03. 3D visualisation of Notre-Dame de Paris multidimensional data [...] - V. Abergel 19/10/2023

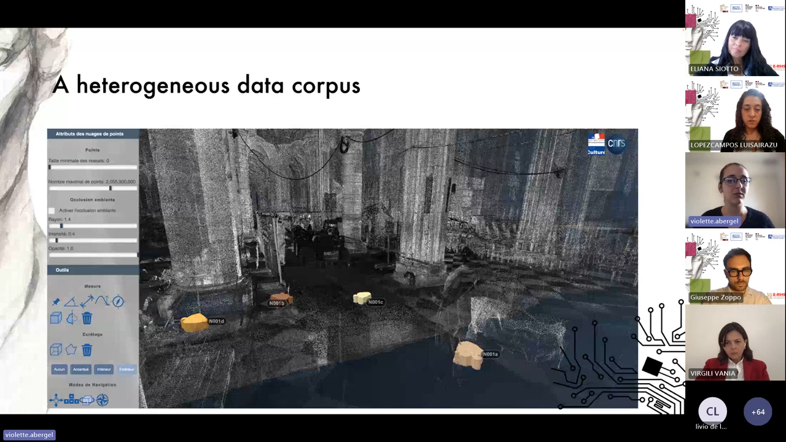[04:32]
the restoration and to allow the cross visualization of all the elements produced by different working groups with the aim to help to identify potential correlations between different analyses between different observations and so on and of course each element we have several thousands of of elements so each one can be displayed or hidden freely by users but to simplify the navigation the cathedral space has been segmented into different volumes following the nomenclatures of spaces and shapes
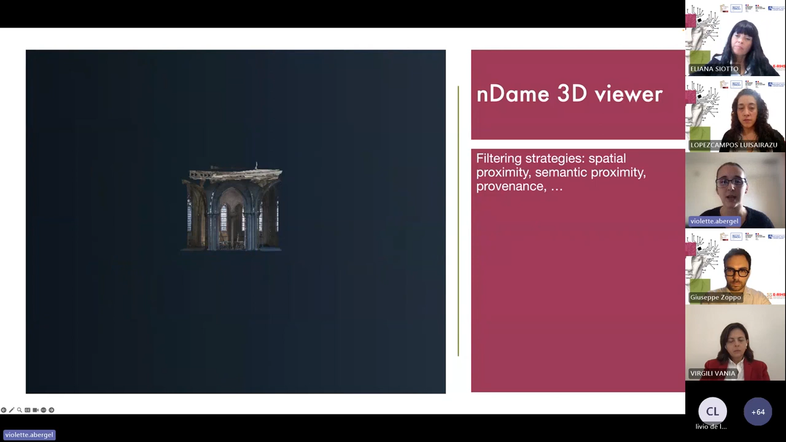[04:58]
in use for the restoration so for example a user can
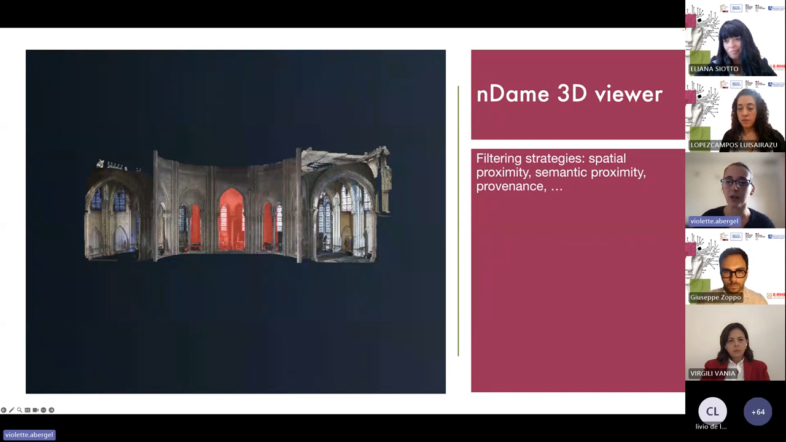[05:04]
choose to display only all the elements concerning the choir or more specifically the tribunes of the apps or even more specifically the tier one span span in this way we can first offer a simple filter driven by users interest so it
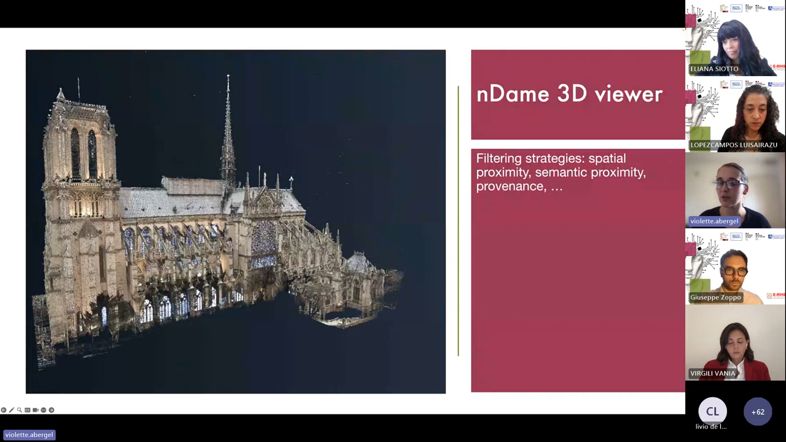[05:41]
applied to propose very different filtering strategies for example it could be applied to all the metadata to build this time effected by documentary or even semantic proximity i don't know for example if we want to display only elements produced by a specific person at a specific time or representing a specific phenomenon
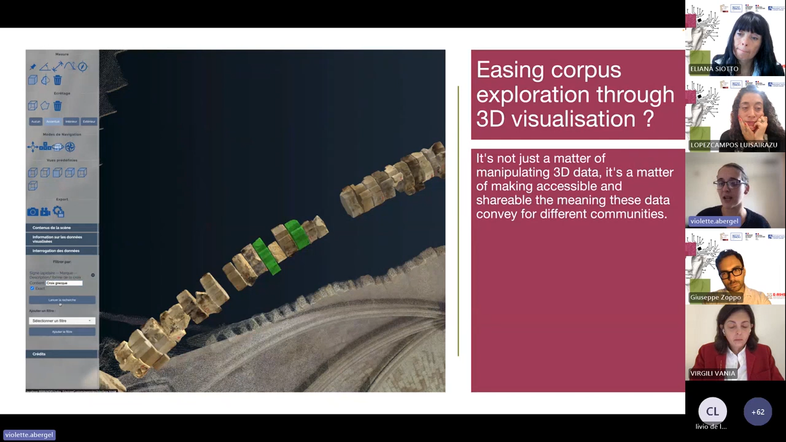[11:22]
it's quite simple but behind this apparently very simple demo there is in fact a great deal of enrichment work aimed at inter integrating knowledge about objects into digital representations of these objects through metadata or semantic annotations
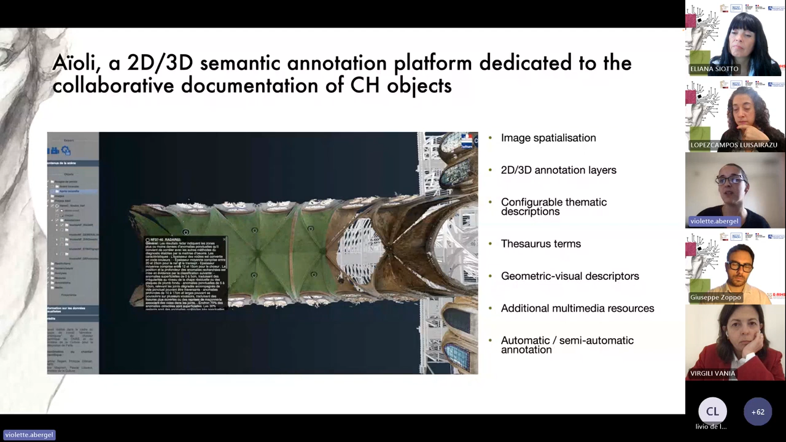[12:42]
spatialized resources including prefire point clouds analysis samples simulations and so on and so all these 2d and 3d annotation can easily be superimposed with uh on other kinds of resources to cross reference information to track changes over time and so on
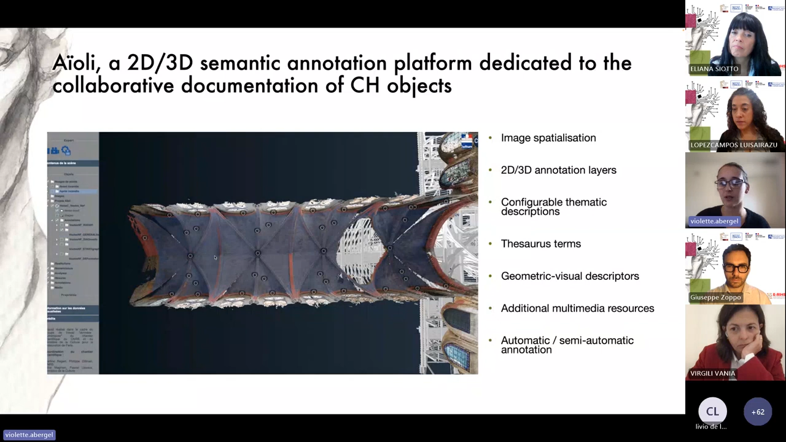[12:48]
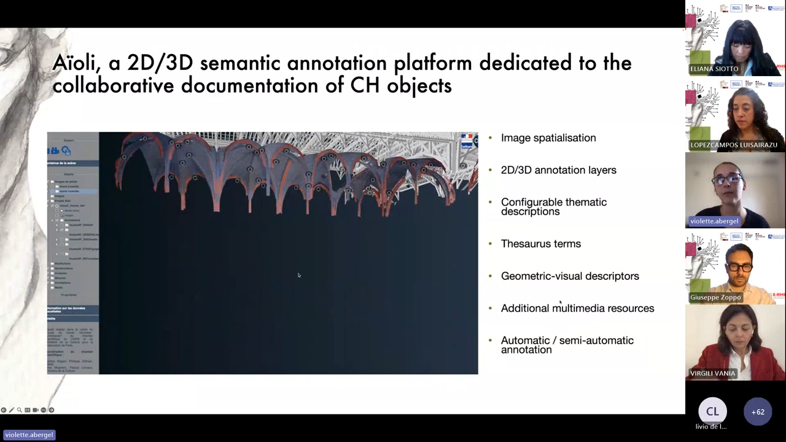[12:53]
and to date uh my colleague roxanne russell have collected more than 9 000 uh spatialized semantic annotations
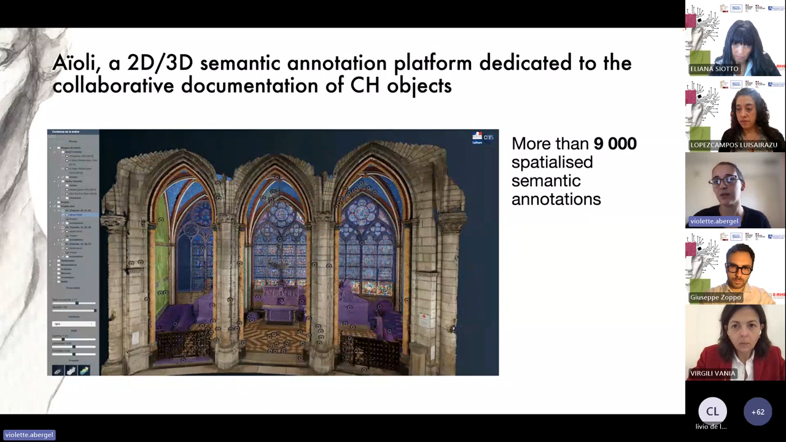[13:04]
according to different topics masonry stained glass history and so on and most of all following the uh diagnosis made by the architects in charge of the restoration um the one you see here are annotations concerning the choir tables